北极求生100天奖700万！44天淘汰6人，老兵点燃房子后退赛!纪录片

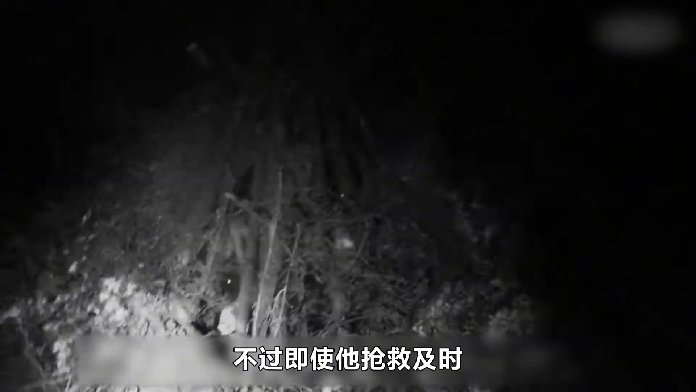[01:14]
过即使他抢救及时庇护所也少了一堵墙只留下一堆煤
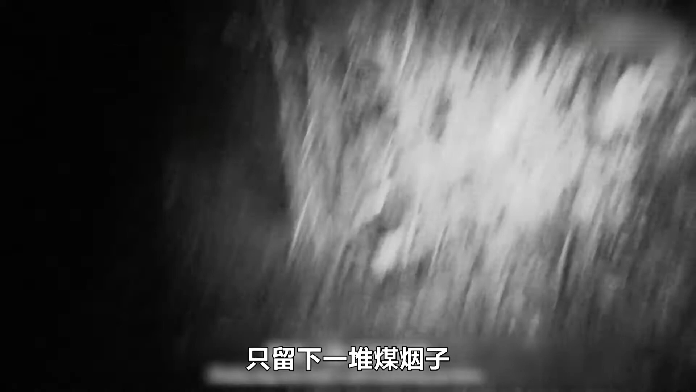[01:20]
烟子之所以着火是因为火星飘到了干燥的火熔和松针上再加上今夜的风很大于是他的家就没了波罗哥虽然表面上说自己不会因此退出但他的处境却很艰难
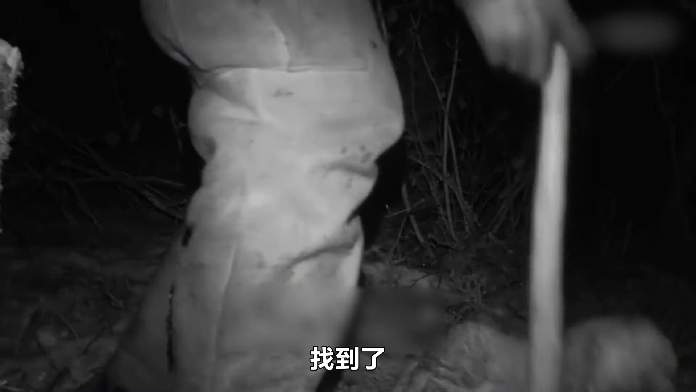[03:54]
如果他晚来几分钟那么这只兔子就有可能被狐狸吃掉隔天一早印